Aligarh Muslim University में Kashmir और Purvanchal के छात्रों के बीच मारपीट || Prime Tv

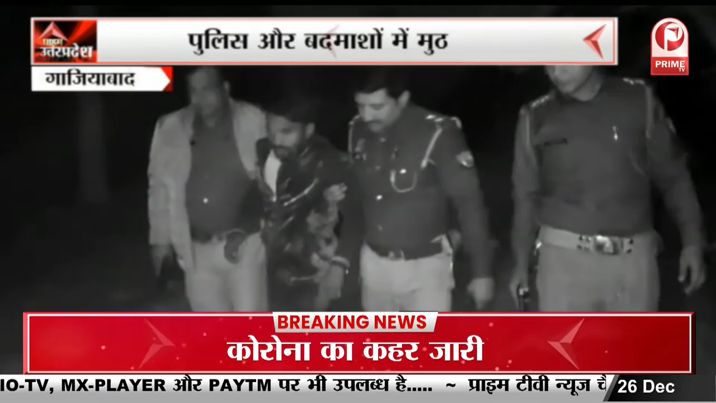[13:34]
जिस पर जवाबी कार्रवाई करते हुए पुलिस ने बदमाश के घेराबंदी की और वंचित गोकश को पुलिस ने गिरफ्तार किया।